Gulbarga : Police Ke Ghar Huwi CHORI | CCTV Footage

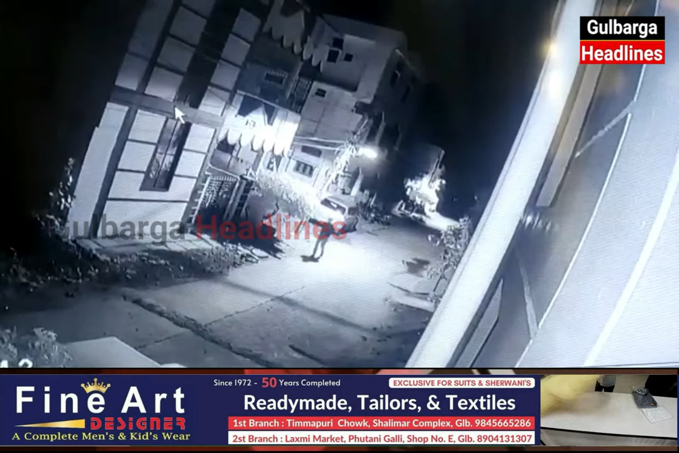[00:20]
10,000 कैश और घर पर खड़ी 4 मोटर साइकल से पेटरोल चोरी किया गया है ये चोरियां प्लैनिंग के साथ की गई है जब घर पर कोई मौजूत नहीं था आप
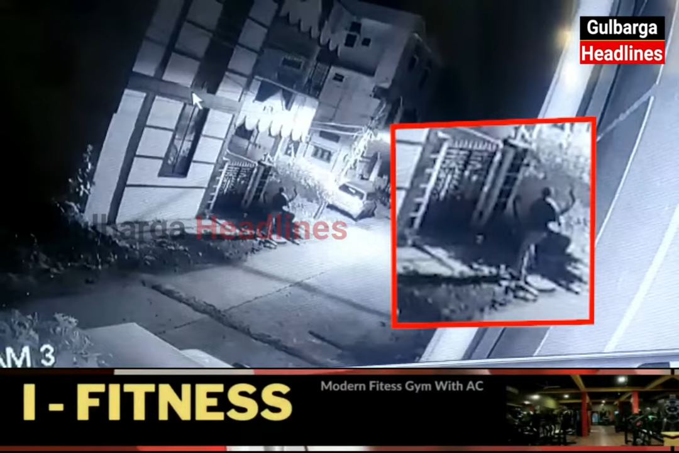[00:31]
CCTV फुटेज में साफ देख सकते हैं किस तरह चोर चोरी करते नजर आ रहे हैं केस आरजी नगर पुली स्टेशन में दर्च किया गया है और मजीद इन्वेस्टिकेशन की जा रही है